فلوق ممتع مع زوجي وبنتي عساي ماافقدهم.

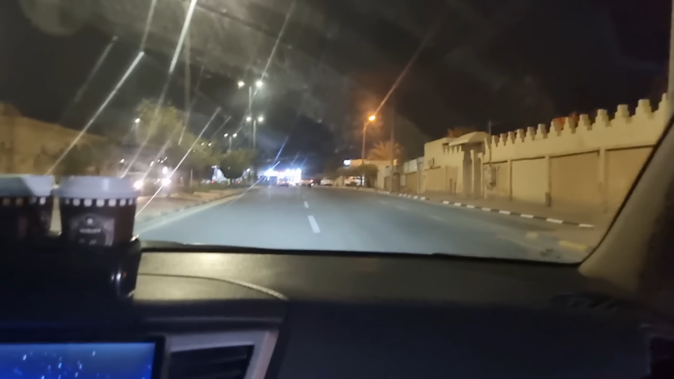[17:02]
اللي مسكاكه ومتابعاتني يعرفون الطريق هذا زين. كذا هذا الشارع بعدين كانت هذه فتحه مفتوحه اللي هنا هذه تشوفونها. هذه كانت مفتوحه الفتحه. كان في بيوت هنا ولا ما في شيء؟
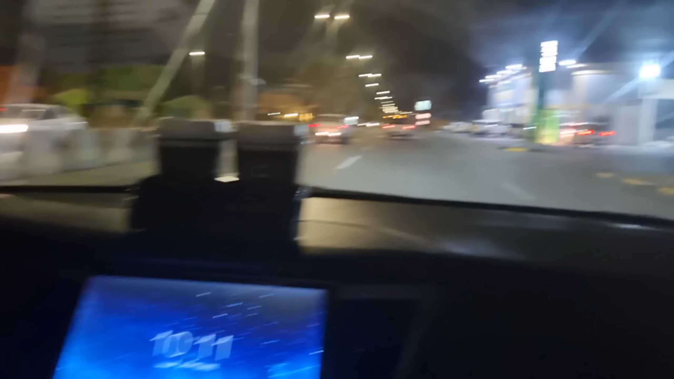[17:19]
لا لا لا كان خلي ما في شيء ابدا ابدا فضى ما في حاجه.
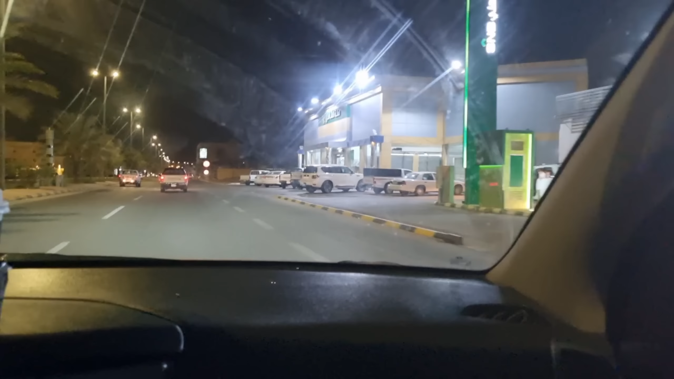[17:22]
انا صار عمره سبحان الله ولا شيء فاضيه. كان كان كانت هنا يعني خلاص اللي يوصل هنا كانه وصل اخر سكاكه. هذا يقولون وصل الرياض. خلاص وصل الرياض ما في ما هذا كله جديد اللي تشوفه. كان كله حجر وصحراء ما في شيء. صحراء ما في شيء لا ما وصلها.
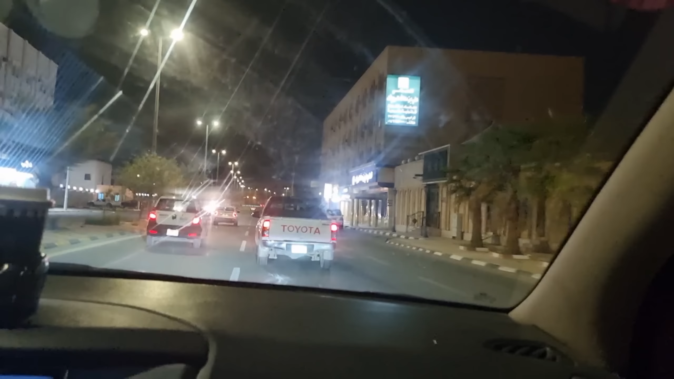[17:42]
يعني بس اللي يدور الضبان يجي هنا. بس كله جديد. بس واضح ان المباني جديدة. كله حيش كله لسه بيوت ما كملت. ايه. خلوني اوصل اخر شيء ومع العودة بوريكم ايش هو المكان السري. طبعا كل مباني جديدة الا الكلية. وراك تقول؟ طب ليش تقول؟ انت كنت راح تقولين ها؟ لا ابغى مفاجأة لما اوصل.
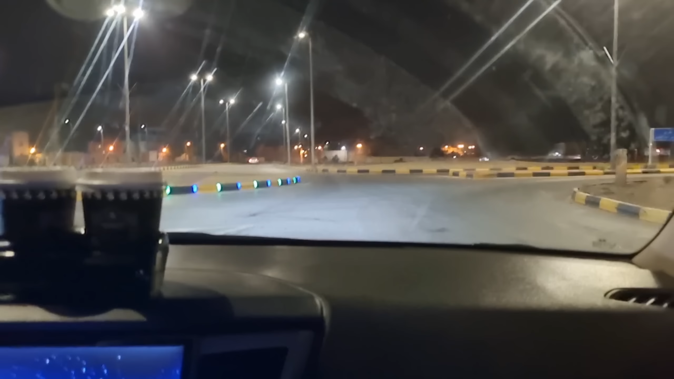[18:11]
شوف الحين. وش تشوف؟ بقيتها وقضيت شكرا.
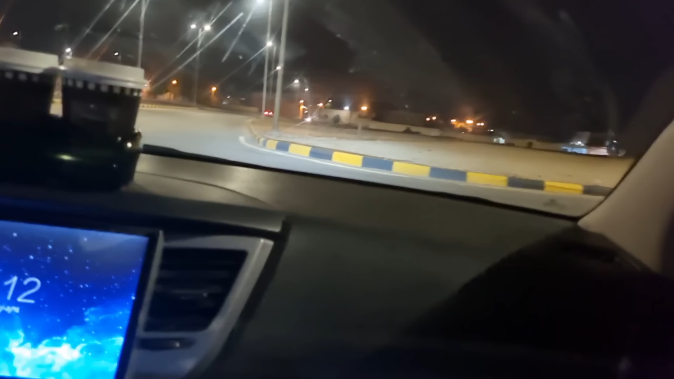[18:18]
طب ما وصفت انا الكلية لسه. لسه باقي الوصف؟ كنت ناوي اوصفها صراحة. لكن يلا نمشي تبغى تكحلها تعميها يعني خلاص قلتها بقيتها وخلصت. لو بصور احسن خلنا عليك وصفهم خلاص انت وصفه ونروح البيت وننام. نوفر تصوير وفر شحن جوالي. من هنا يا بنات كذا احنا راجعين رجوع. شوف هذا طلع والله لا حول ولا قوه الا بالله. هذا حال شباب سكاكا الله يهديهم ان شاء الله يا رب.
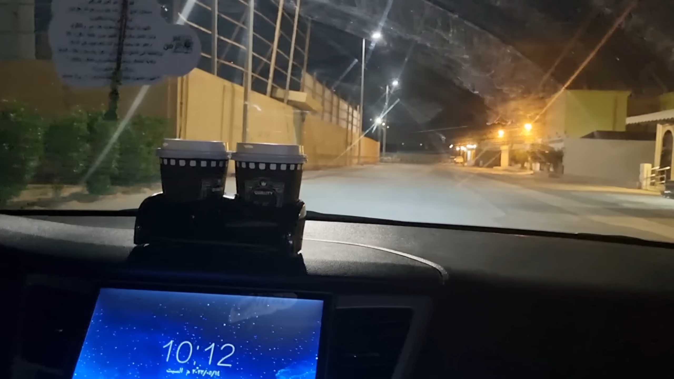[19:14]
يا الله يا الذكريات كلها رجعت. ما موجود فيه صراحه. ها وين هو الجفاف؟ بيت مهجور. يا الله كل الذكريات حقتي رجعت سبحان الله العظيم. شوف على انه منطقه جديده بالحيل يعني منطقه حديثه البيوت كلها جديده الا هي. لكن تلتفت يسار ما ودك تلتفت صراحه.
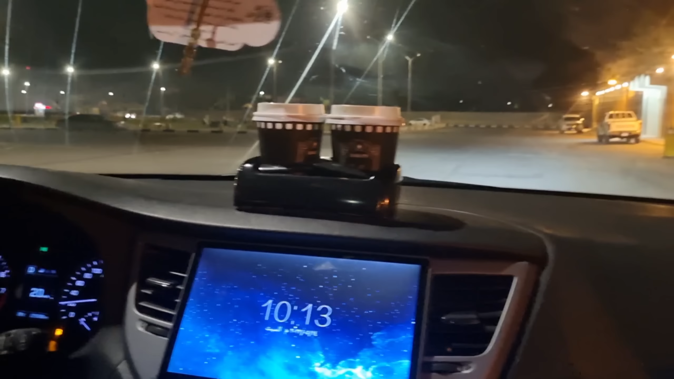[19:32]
يسار يسار يسار. خلوني اوريكم. بسم الله الرحمن الرحيم. يا الله يا الايام رجعت كلها. الاسياب اللي فوق هذه جامعتي اللي درست فيها.